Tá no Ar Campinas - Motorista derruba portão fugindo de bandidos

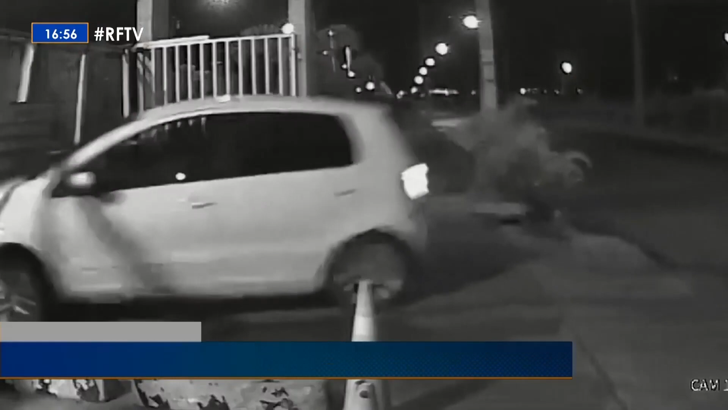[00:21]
Já era de madrugada quando o motorista de aplicativo foi abordado por dois assaltantes que conseguiram entrar no carro dele. O motorista jogou o carro no portão do condomínio em uma medida de desespero,
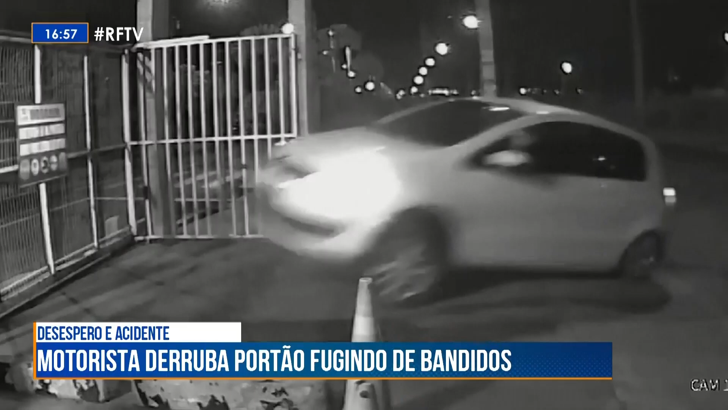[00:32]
tentando fugir do sequestro, que por sorte acabou dando certo.
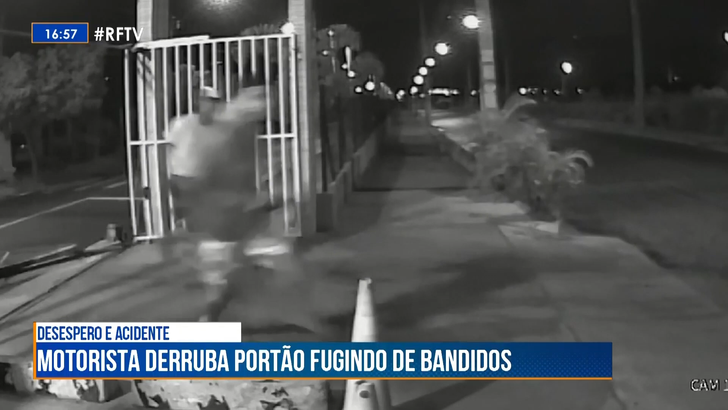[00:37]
Assustados, os dois homens abriram as portas do carro e fugiram correndo.